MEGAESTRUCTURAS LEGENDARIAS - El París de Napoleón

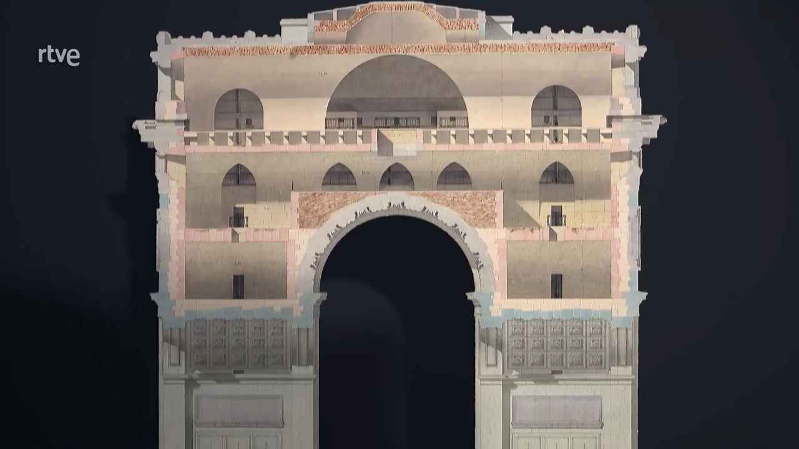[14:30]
en el interior de la parte superior Chalgras creará un espacio utilizando cámaras